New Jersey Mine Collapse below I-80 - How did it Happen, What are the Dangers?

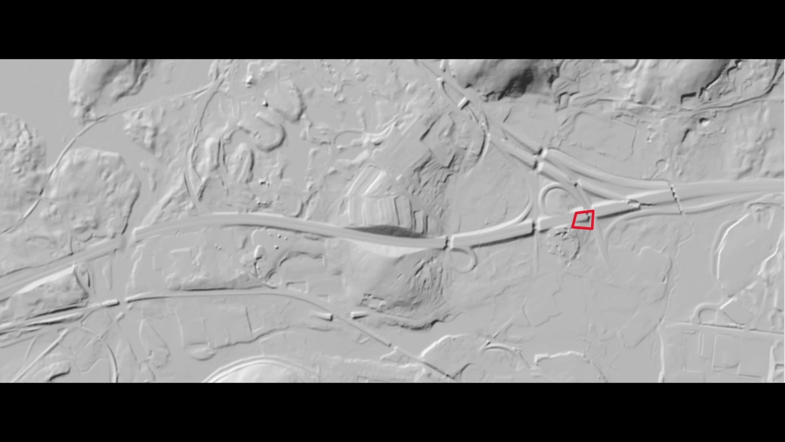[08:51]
In fact, if you go back to this LIDAR image, you can see these little pockmarked zones that seem to me to be indicative of previous mining activity.